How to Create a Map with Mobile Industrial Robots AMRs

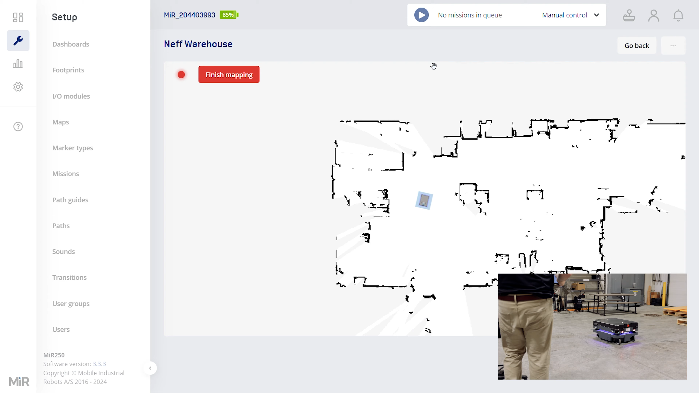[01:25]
You can see on the screen here, we've got a pretty good map recorded.
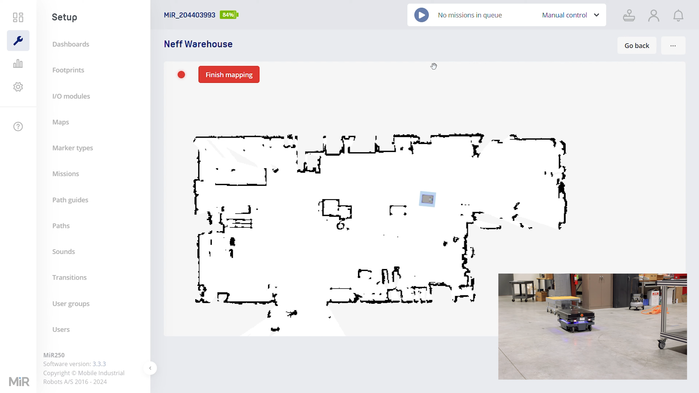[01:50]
Hit Finish Mapping.
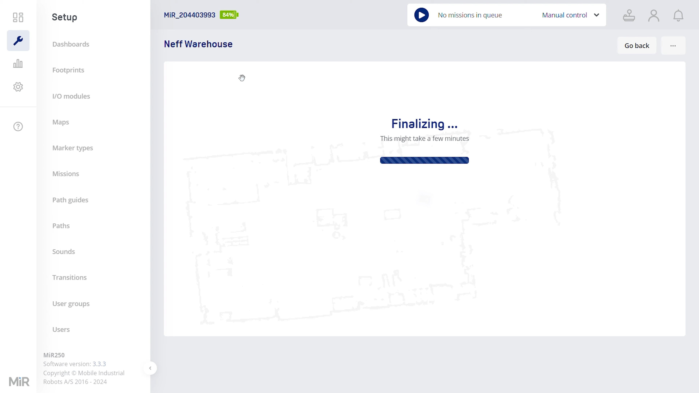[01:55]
We're going to hit Overwrite Current Map.
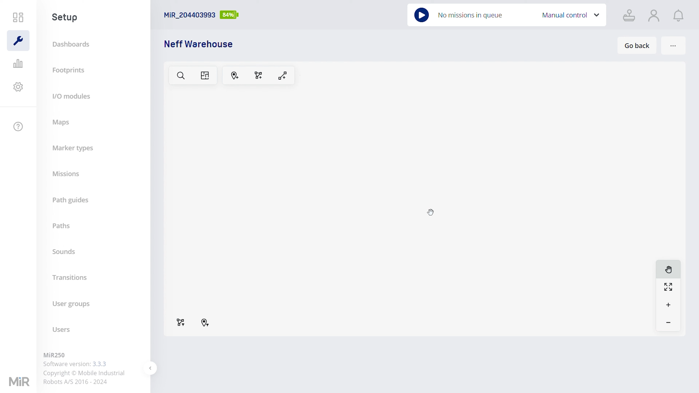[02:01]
Now we need to adjust the angle.
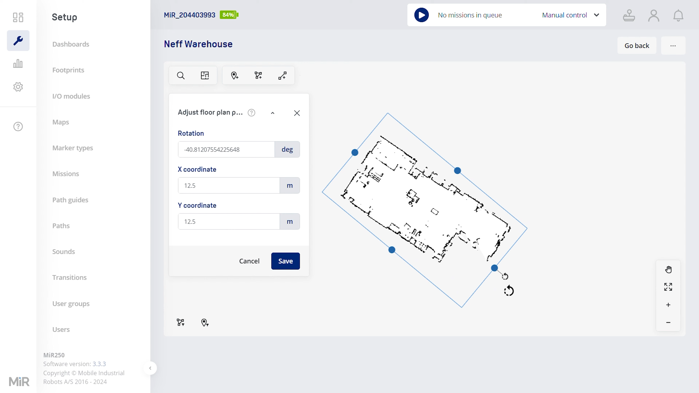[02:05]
It's best to have this at a 90 degrees to your screen. Having it at an angle like such would end up having the robot driving in a zigzagging motion. So you want to try to line it up either perpendicular or parallel.
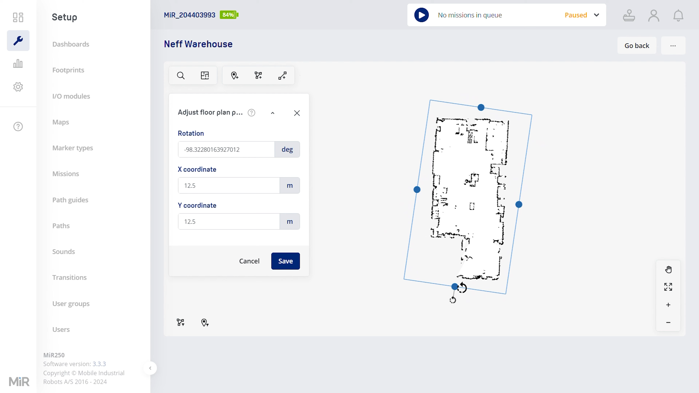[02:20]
So this one we're going to do like, actually I got it upside down. We're going to do it that way and then save. Here's where we're going to do a little bit of markup on our map. We've recorded some things. For example, I think this was me standing here. I'm not an object that's going to normally be here, so we can erase that. There's other things that we can add walls, take walls away. Can add zones in here. All those are somewhat advanced topics.
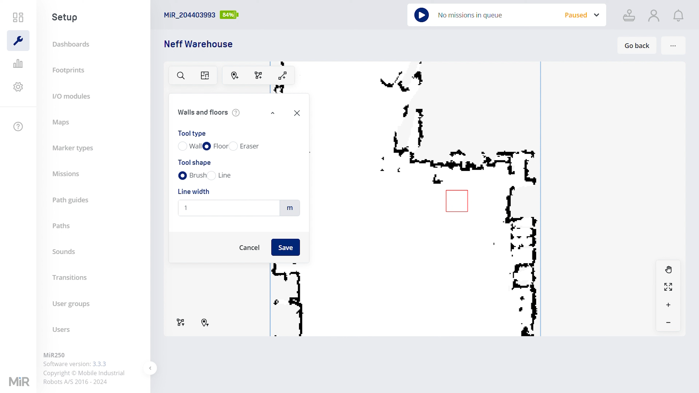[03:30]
It's probably good enough. Oh, we'll get rid of some of these too real quick. Okay, that should be good for eliminating some of the junk that shouldn't be there. Next thing we want to do is we want to save the map.
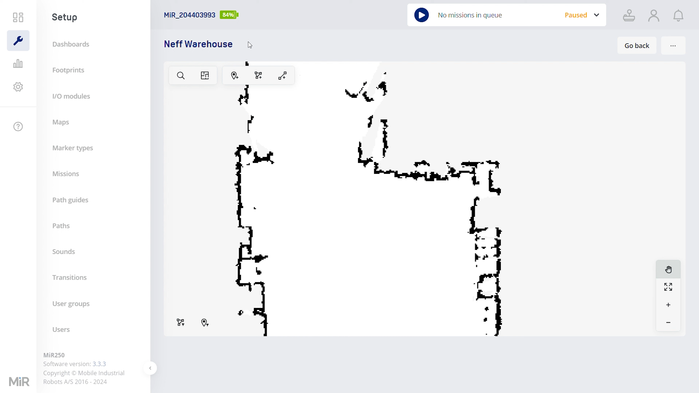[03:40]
Load it.
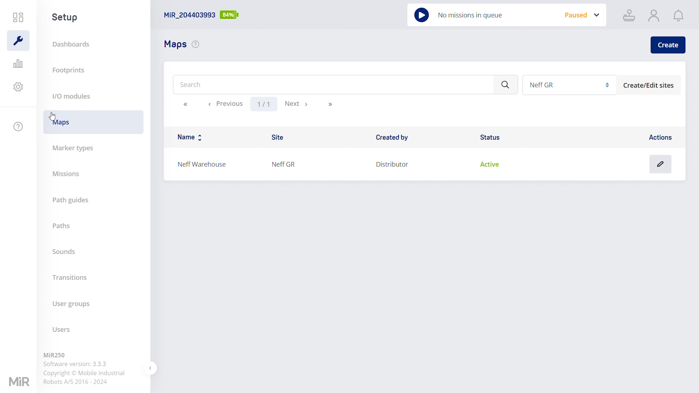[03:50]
Back into edit. Now you can see the robot thinks it's way off here in the corner when it's actually sitting about right here. So we're going to have to tell it where it is. Click the button for Set Robot Start Position,
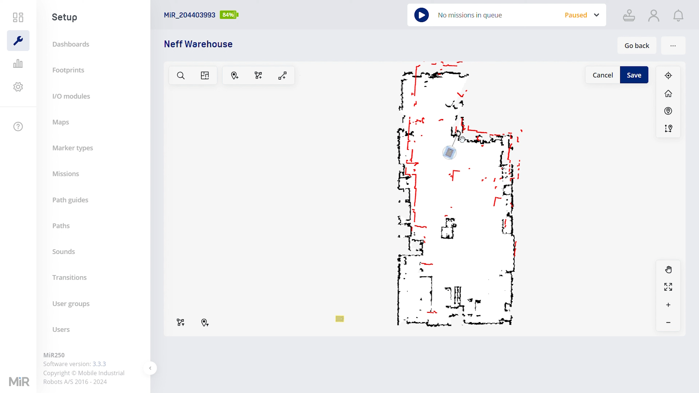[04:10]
drag it to whereabouts it is, and angle it. So you see how close we are, we can fine tune it a bit. I think this is about here. It's a little better. There we go. Save.
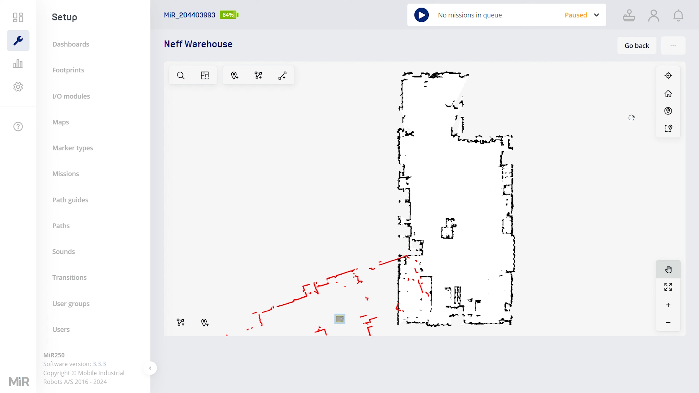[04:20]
And then fine-tuning should be done by itself. You click this button to adjust localization, it should snap into place. And you see it did.